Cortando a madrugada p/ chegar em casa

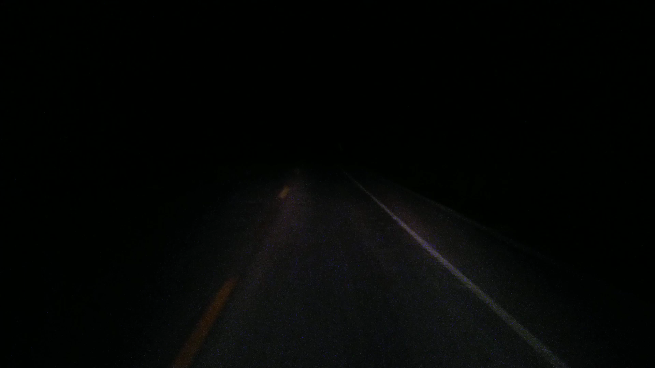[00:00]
Fala pessoal, boa noite Tentando fazer um videozinho a noite aqui, mas é difícil, viu? O celular não é muito bom pra gravar a noite não Muito escuro Agora são meia noite e 19 O palco do momento aqui vai sendo o BR Eita, que tamanho de buraco BR251 Acabei de sair ali da 116 E peguei aqui esse tiro salinas